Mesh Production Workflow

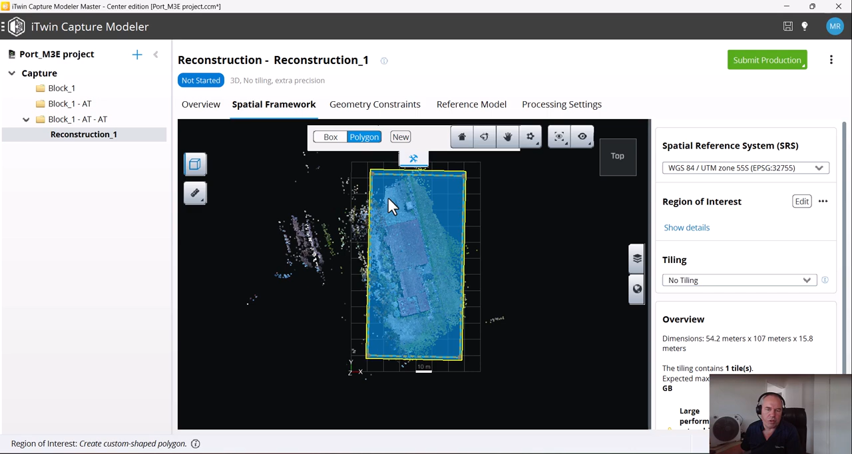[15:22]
i can use it in this coordinate system i say edit and if i want to draw a polygon i can say polygon new and i can do something like this and we need to do
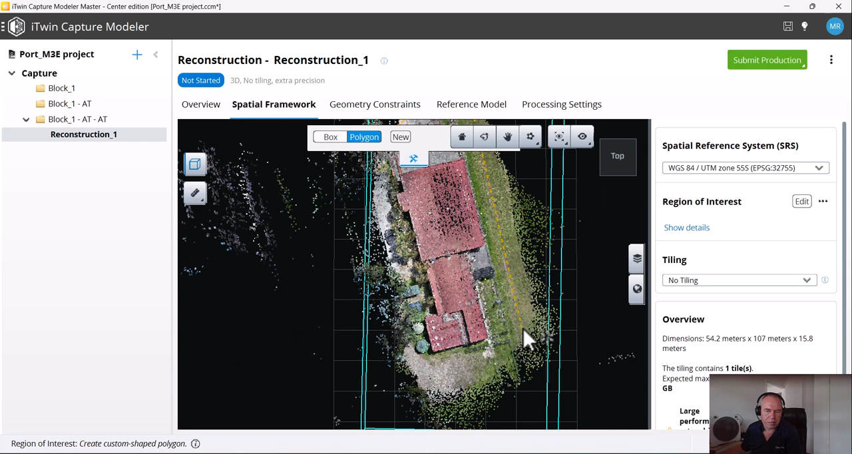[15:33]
something from the process this is the area on the process and get in here close it
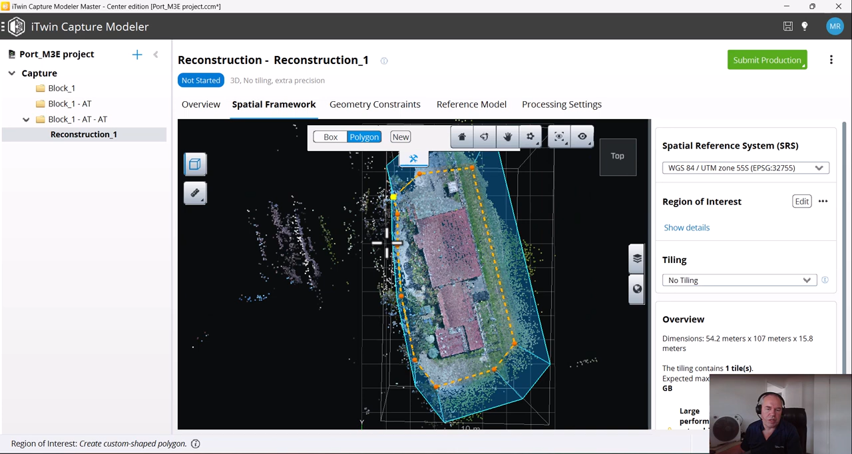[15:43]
and then um because it's a real a large data set you will see the expected ram usage is 300 gigabytes now my machine is only 32 and one of the golden rules is like you do your tile size half of your available memory so my case 16 gigabytes don't do it too high even if you have more ramifiable so one of the settings i can do the tiling is adaptive
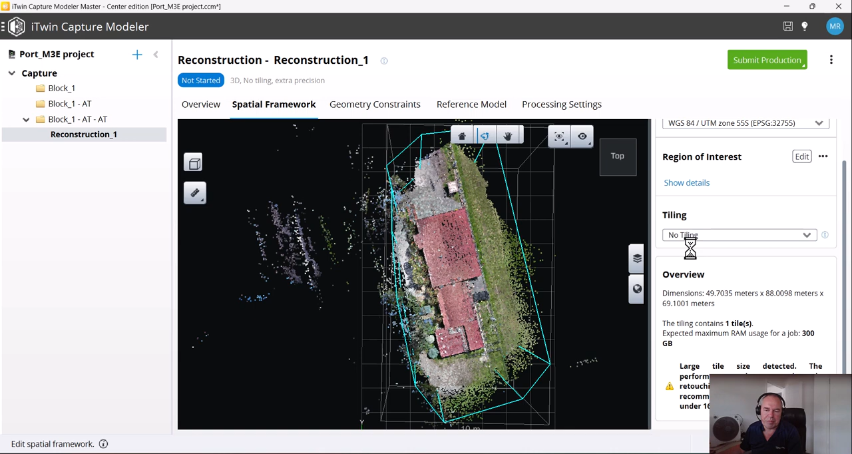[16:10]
tiling so i can say each tile needs to be around 16 degree with them and this is the amount of tiles that i created you have to see in tile is the software started processing tile by tile of course at the end we merge everything together with the process tile by tile so that's what the jobs that go to the job queue
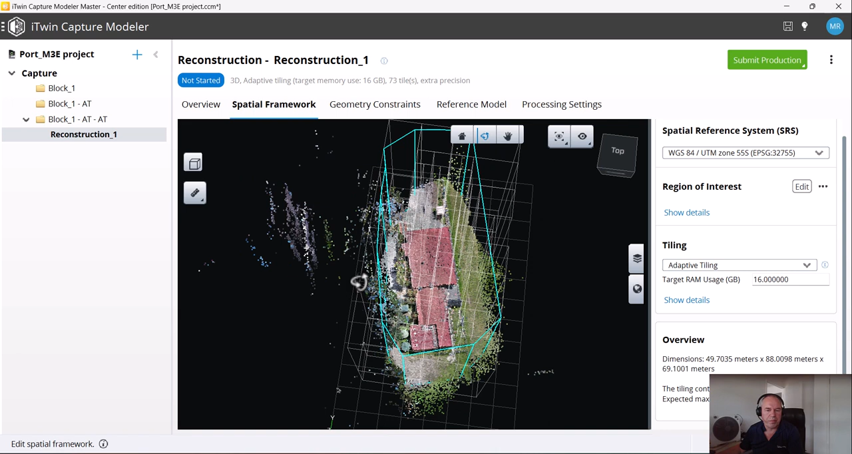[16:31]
um so that's okay also i set up the tiling adaptive tiling i don't have constraints i don't
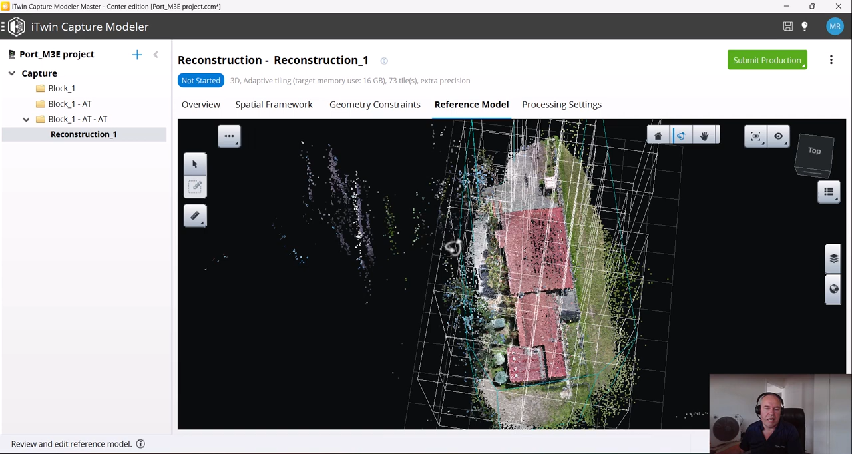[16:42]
have any reference model yet and you see them and i keep everything standard
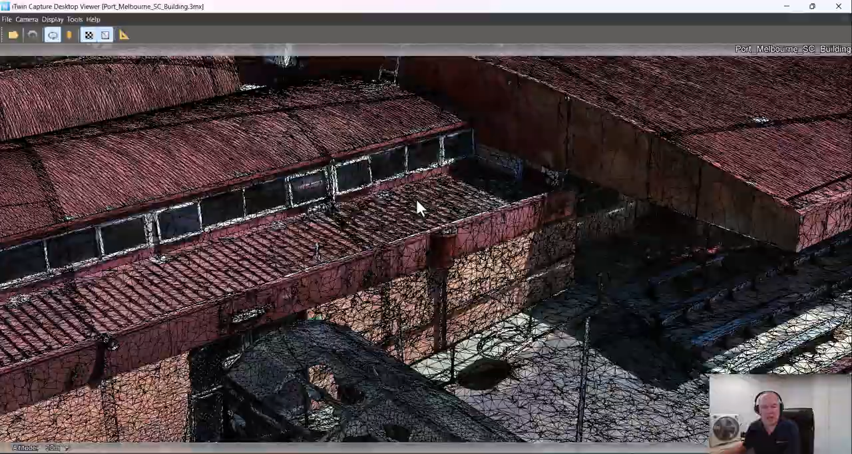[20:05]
and i can change a little bit the display
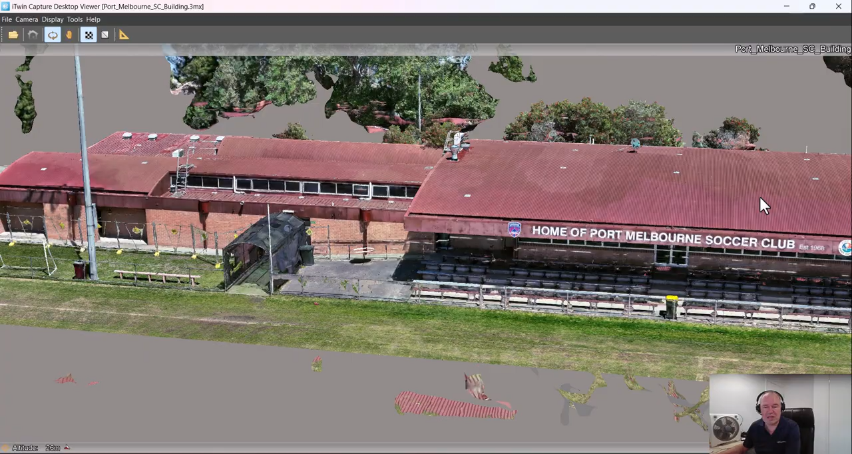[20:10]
style but what you also see there's a little bit noise underneath and
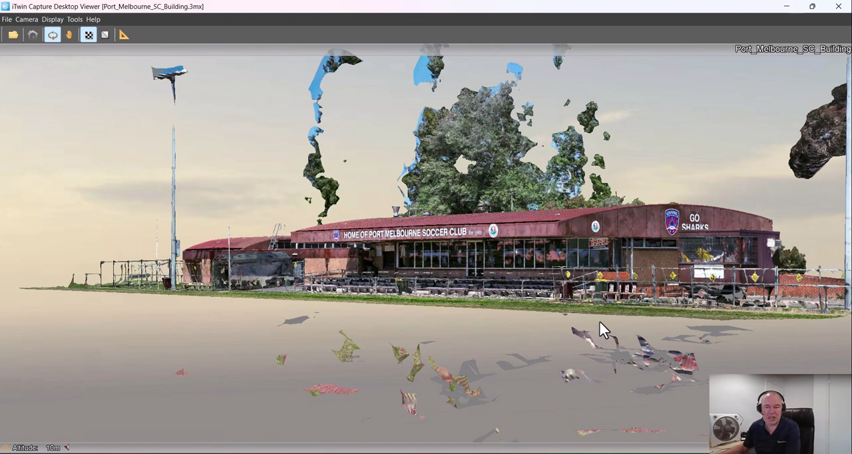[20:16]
that's probably because some manual lining up and some noise on the side so
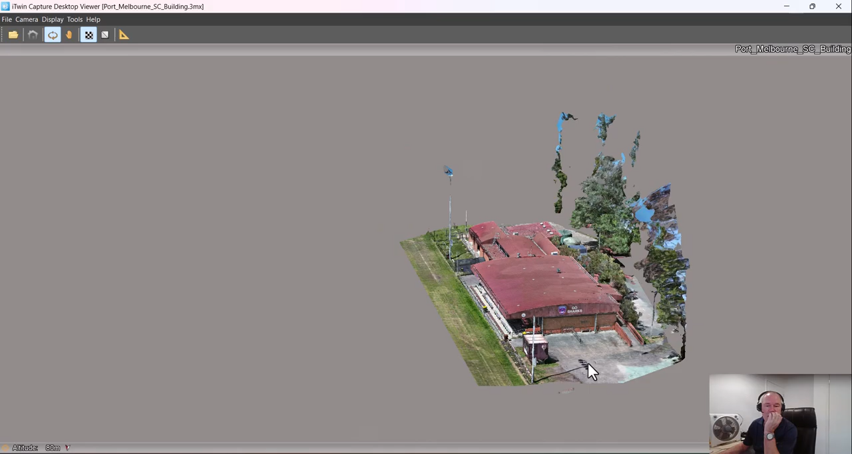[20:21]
we can do things we can just ignore it and leave it as it is but i can also just delete it
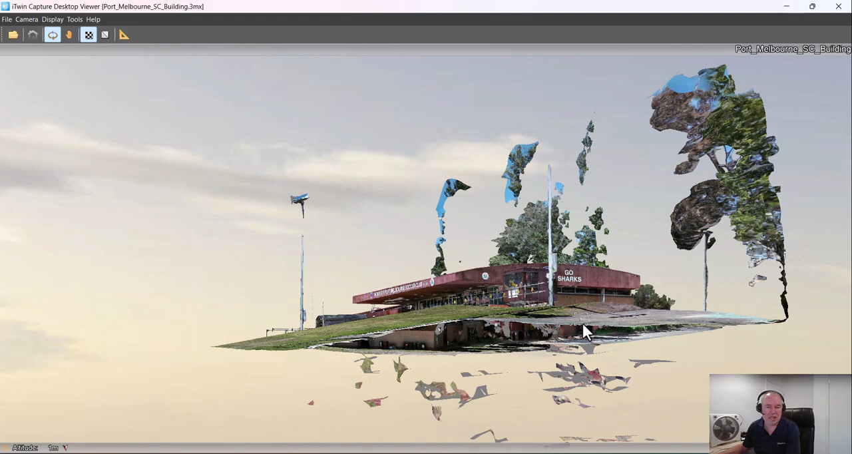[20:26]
and i just delete it because it's the first thing that a
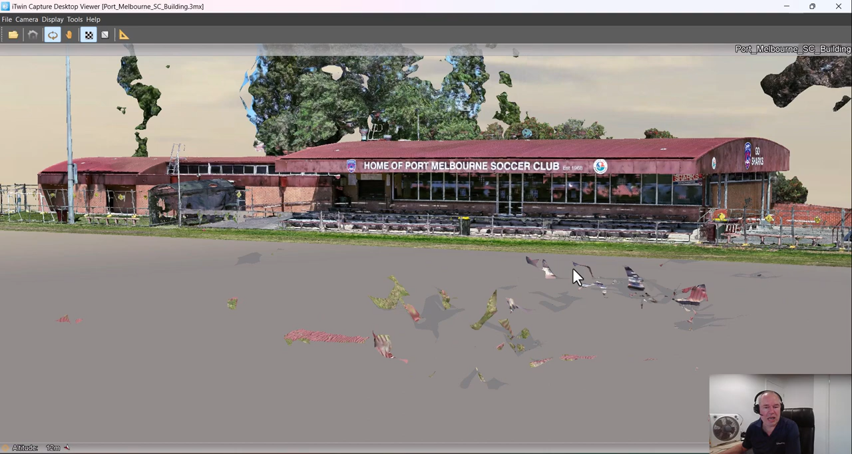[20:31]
client will do is we've got underneath it asking what is this type of stuff
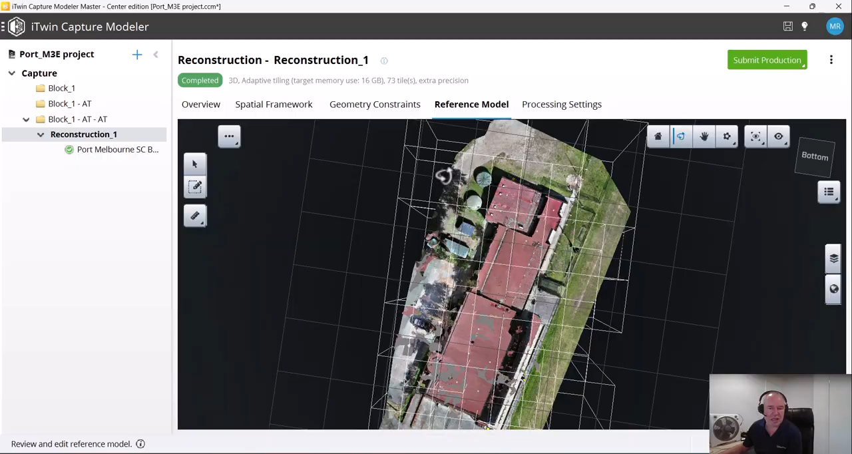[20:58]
i just turn it upside down it's a bit easier to find the things
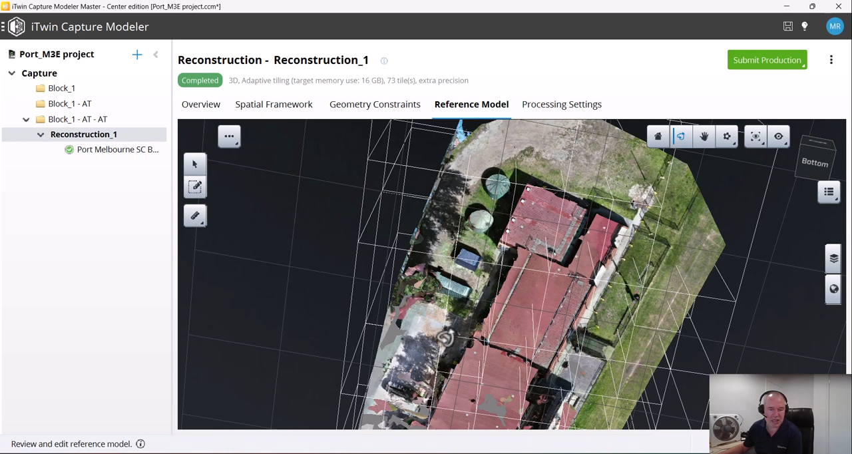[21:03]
and i want to remove so i see here some noise so what i can do is i can select edit select the tile
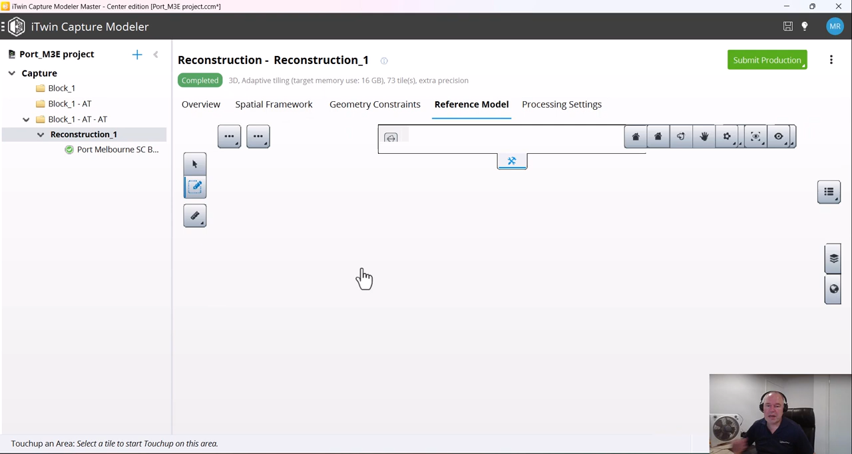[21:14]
and so we open in the 3d view and this is the tile what i have selected now
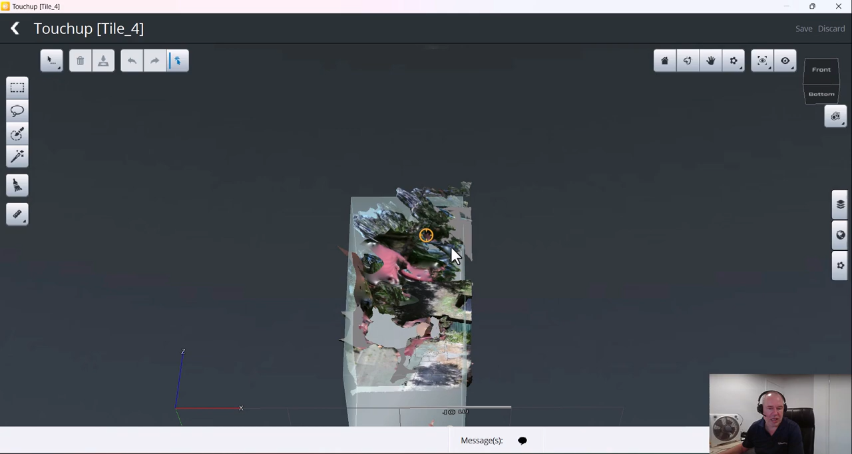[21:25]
and you see here there is some noise underneath that i first want to remove
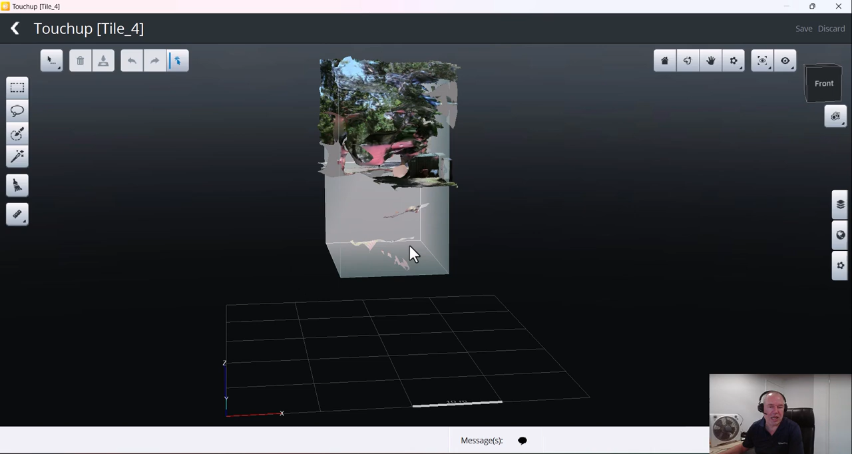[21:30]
so on the right side i can turn layers and
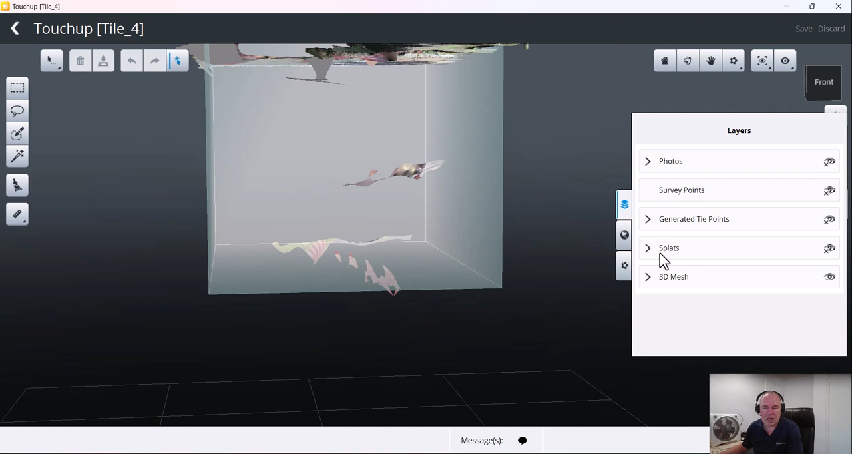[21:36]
uh data on and off so i said if i don't want to see the tiling boundaries
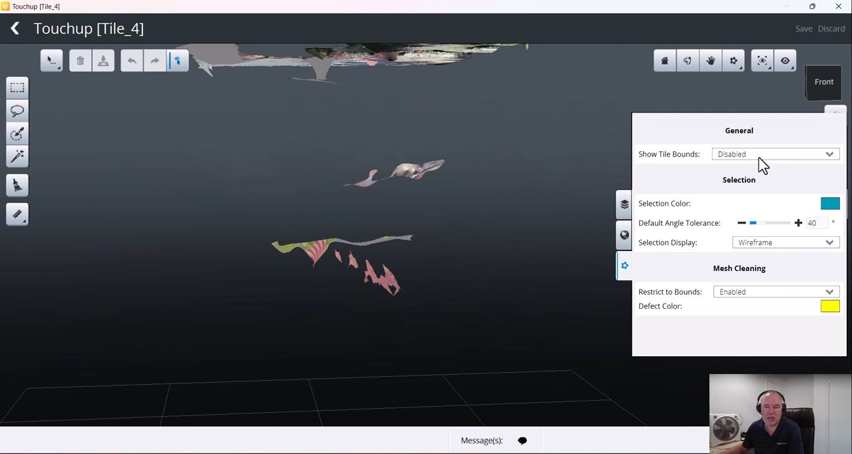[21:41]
then i can turn it off to make it a little bit more visible and then over here we have selection methods to delete so i can do things like a rectangle selection and press delete um let's do undo it um let's do undo it so undo is select not ctrl d i like
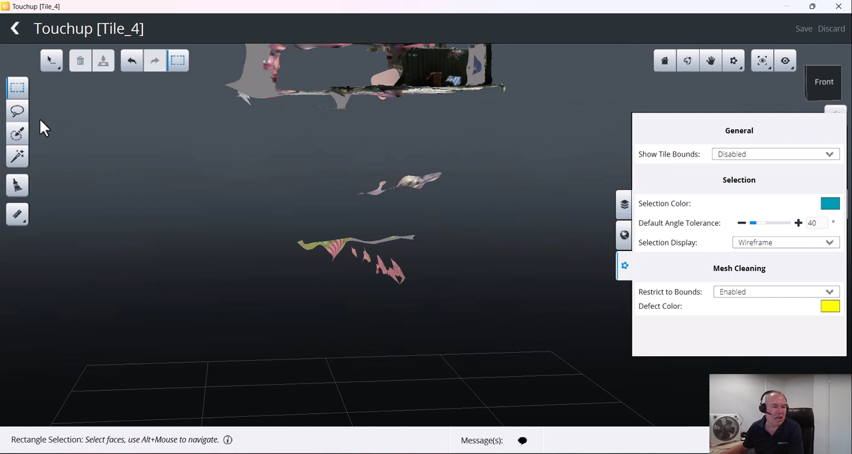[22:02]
this option as a lasso selection where you just create a circle and the moment you let the mouse go here it's selected everything and then you can delete
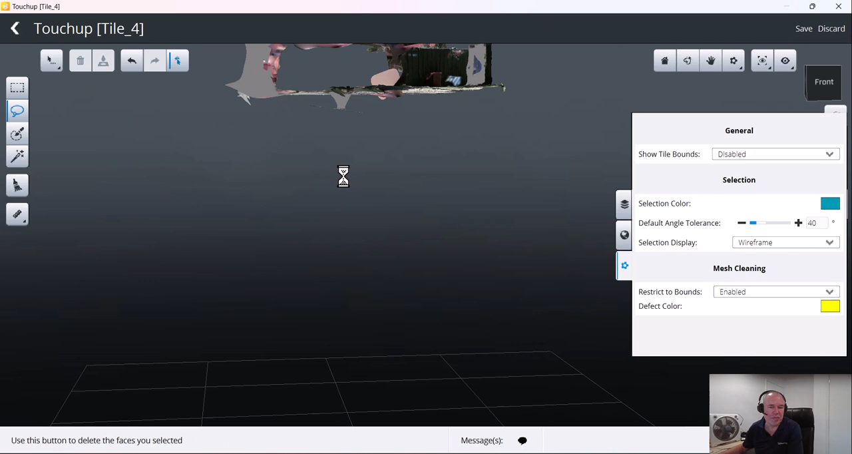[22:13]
and then if you want to rotate so you can do with our person rotate
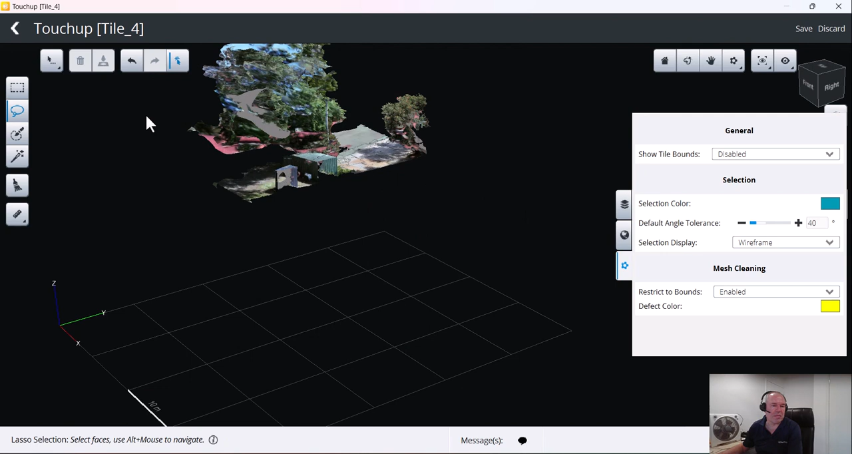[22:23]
so for this style i am happy with what happened here so i just go back and then i can save it i did not close holes or do something so i don't have to do anything with detection i just say save
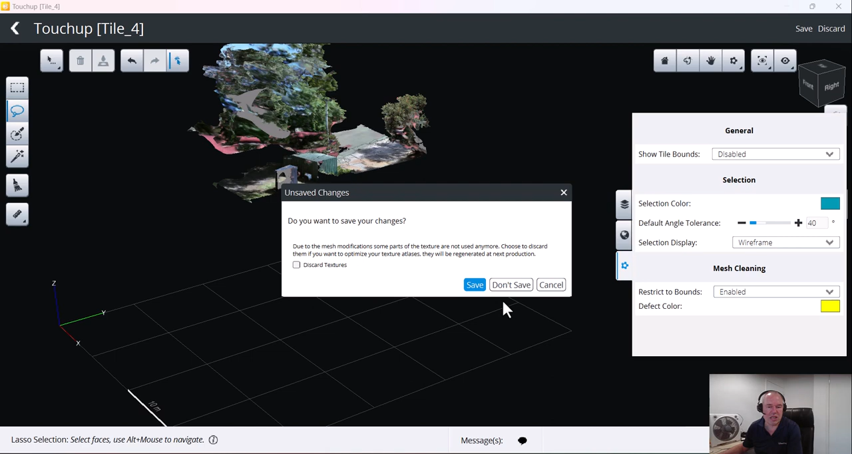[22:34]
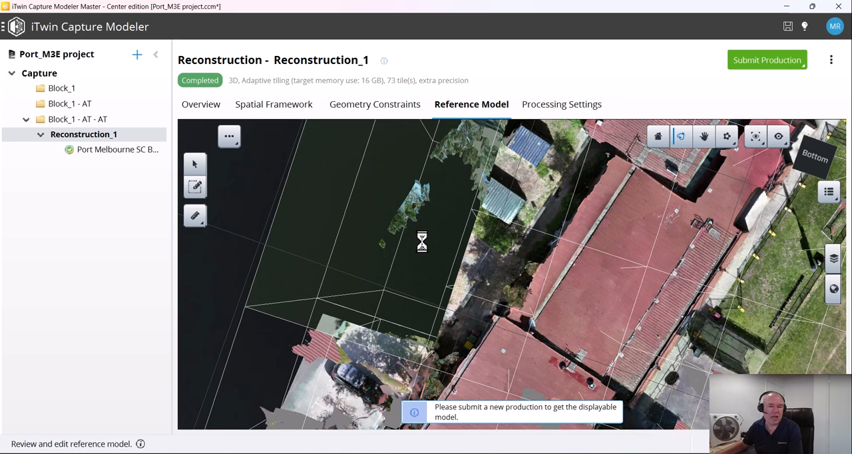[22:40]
and then normally i have i will do all the tiles that i needed to be edited for this movie what i'm gonna do now is i can go to my production and you see the production is completed but